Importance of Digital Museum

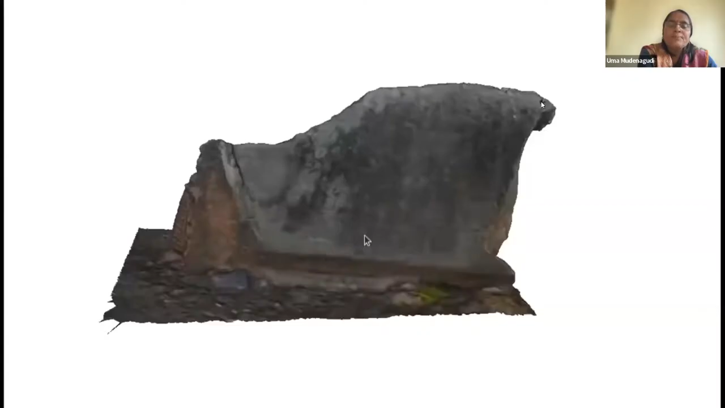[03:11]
this is one of the piece near
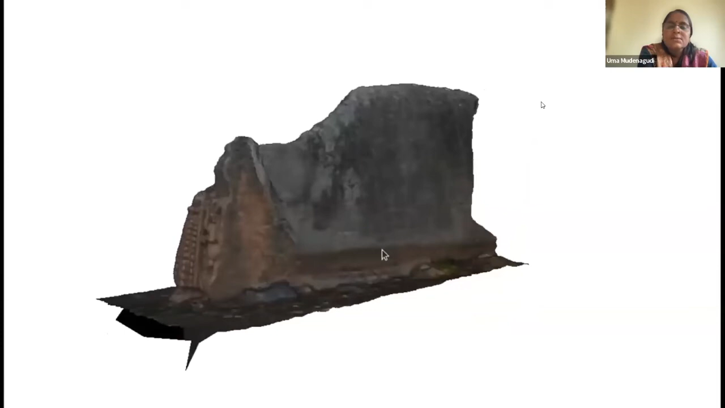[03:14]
Chandramodishwara temple near near our college it's again a Vijayanagara period temple it's a one of the broken piece so out of the temple